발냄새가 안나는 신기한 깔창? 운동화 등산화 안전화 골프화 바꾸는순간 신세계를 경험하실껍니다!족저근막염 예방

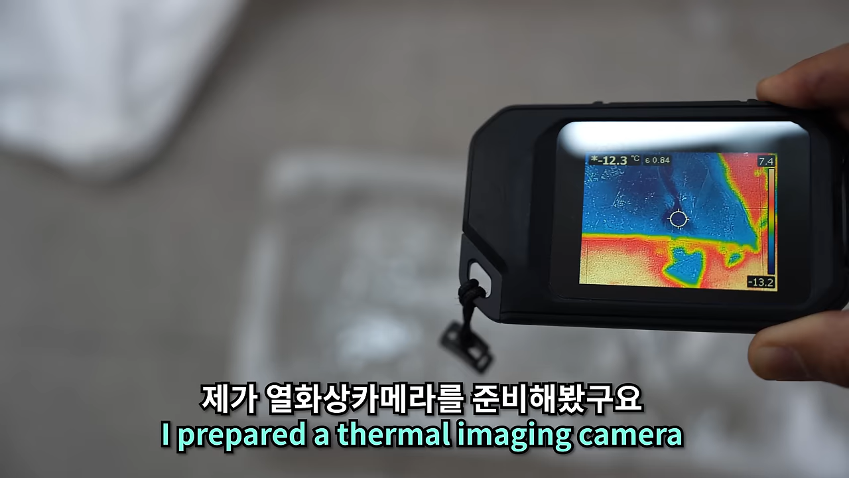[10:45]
On screen: spot -12.3°C
자 지금 제가 열화상 카메라를 준비를 했고요
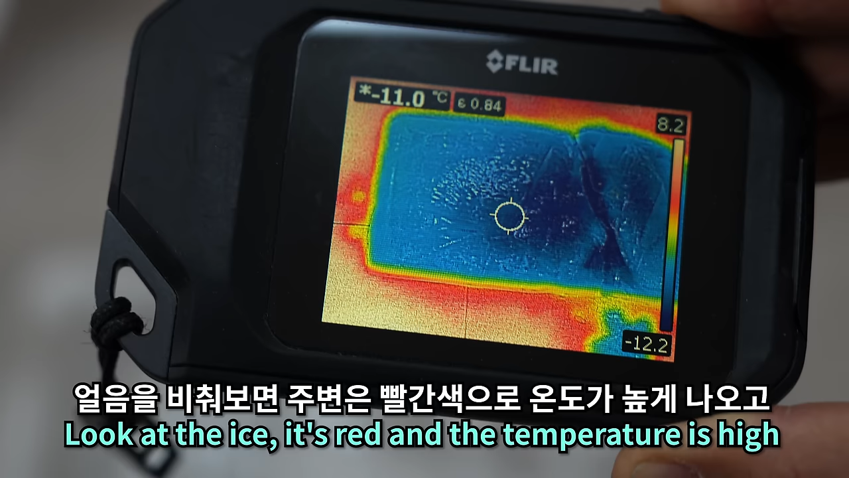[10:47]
On screen: spot -11.0°C
얼음 쪽을 비추면 주변은 빨간색으로 온도가 높게 나오지만 얼음
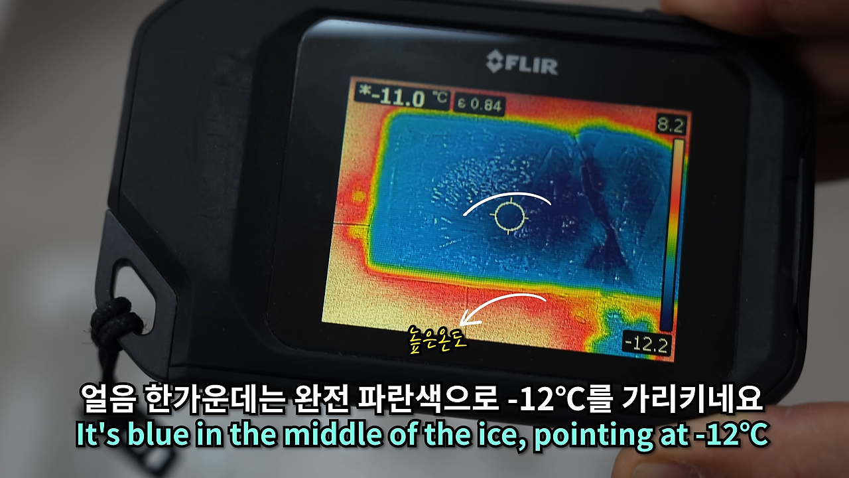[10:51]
On screen: spot -11.0°C
부분은 완전 파란색으로 마이너스 지금 12도를 가리키고 있습니다
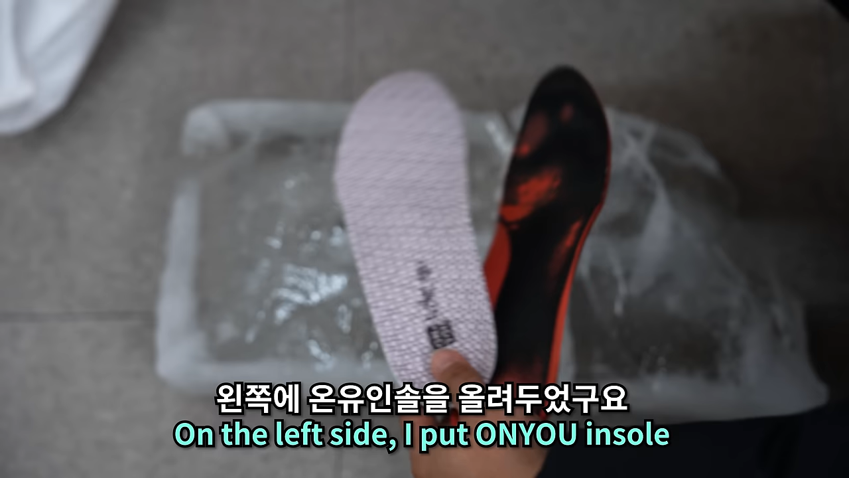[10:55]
자 지금 왼쪽에 온유인솔을 얹었고요 오른쪽에 저희 감독님 신발 깔창을 뺐습니다
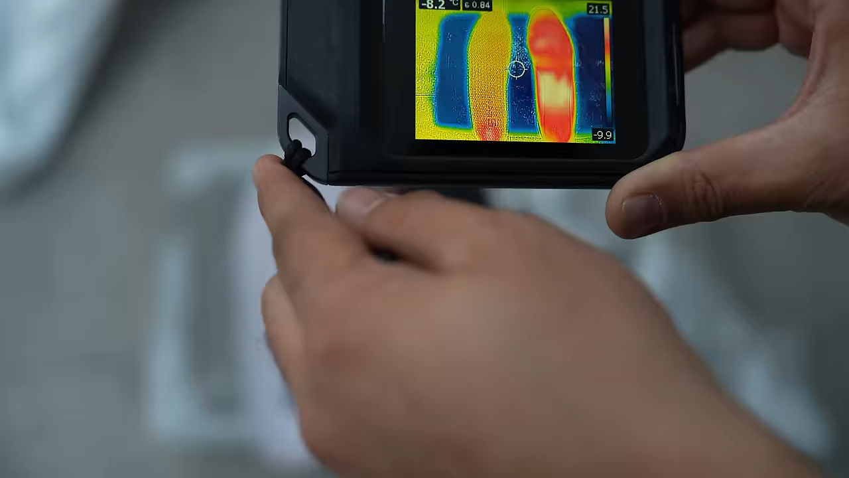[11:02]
현재는
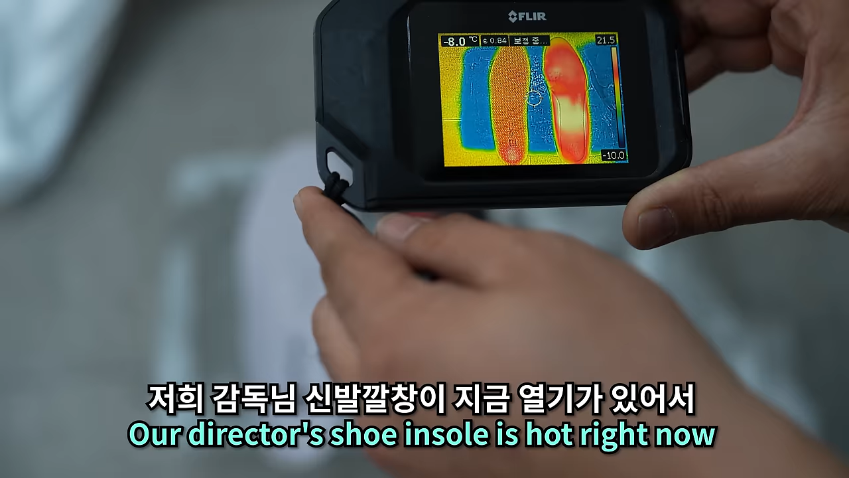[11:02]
On screen: spot -8.0°C
저희 감독님 신발 깔창에서 발에 열기가 있어서
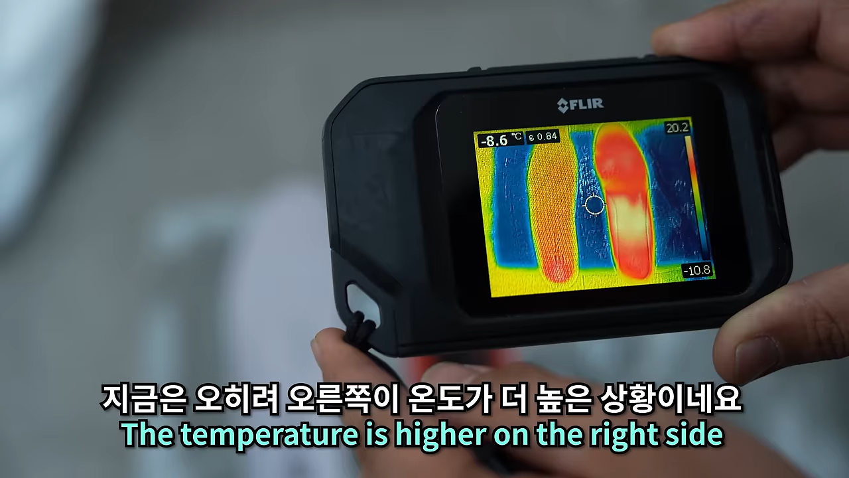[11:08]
On screen: spot -8.6°C
오른쪽에 감독님 신발 깔창이 온도가 더 높은 상황이지만 여기서 제가 한번 올라가 보겠습니다 자 열화상 카메라를 잠시 빼고
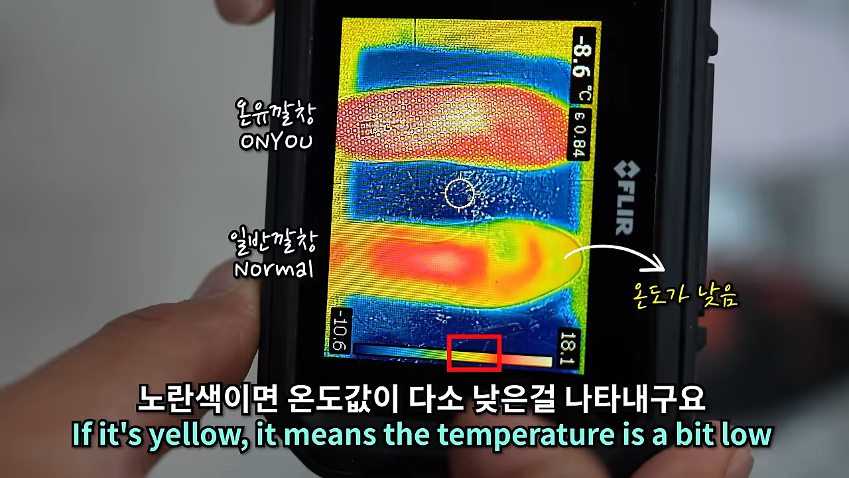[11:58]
On screen: spot -8.6°C
뜻이고요 빨간색이 조금 높은 거고 흰색이 가까울수록 온도가 가장 높은 부분인데
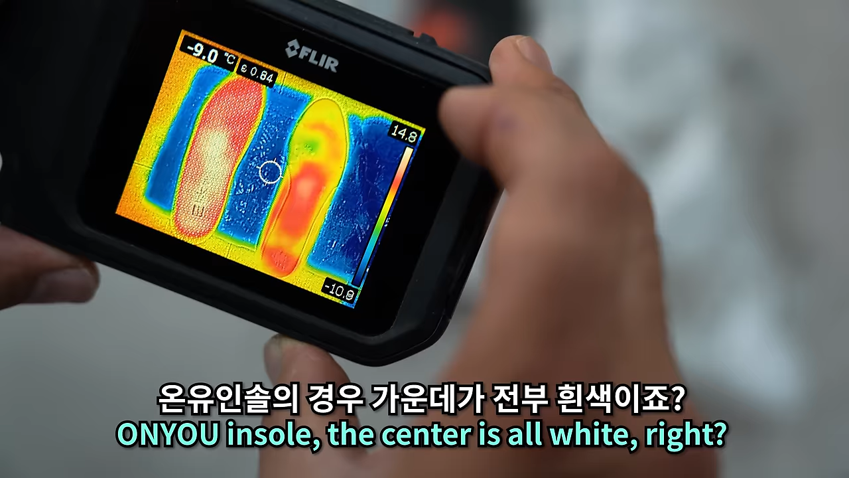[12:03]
온유인솔의 경우 가운데 부분이 전부 다 흰색으로 보이는 게 보이시나요?
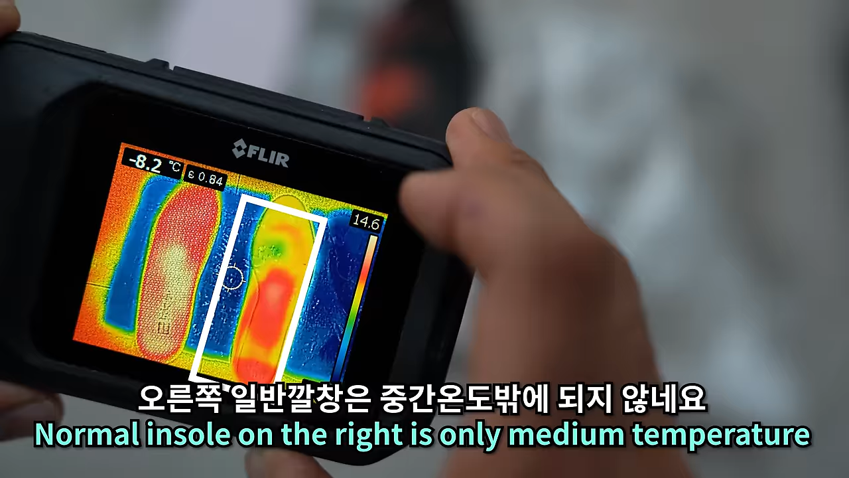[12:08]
On screen: spot -8.2°C
오른쪽 감독님 깔창의 경우 노란색으로 중간 온도 정도 밖에 나타내지 않습니다 마이너스 10도와 영상 14도의 중간 온도인데 왼쪽에 온유인솔의 경우 가운데는 거의 지금 13도까지 올라가 있고요
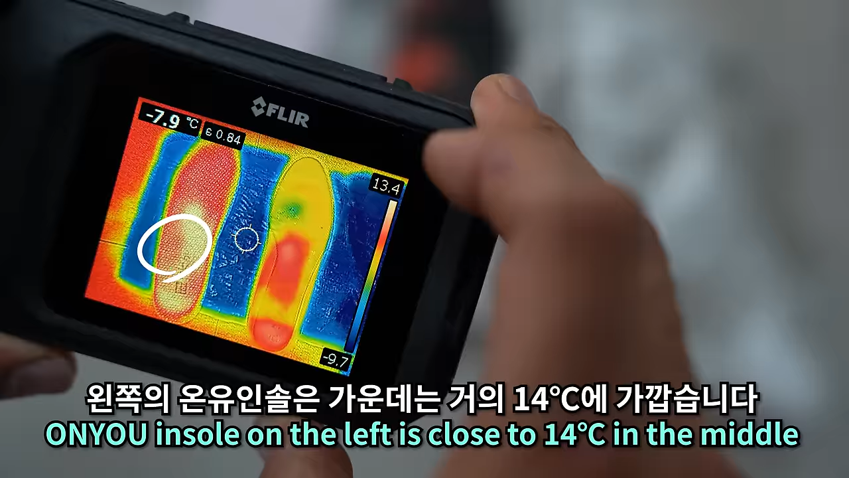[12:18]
On screen: spot -7.9°C
주변이 붉은색이니까 한 10도 내외 정도 요렇게